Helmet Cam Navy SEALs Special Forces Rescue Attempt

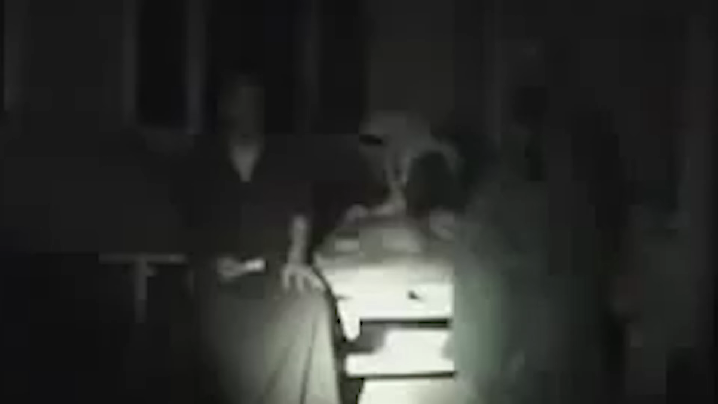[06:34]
using their flashlights to illuminate the darkened halls. Suddenly, Lynch heard people speaking English and calling out her name.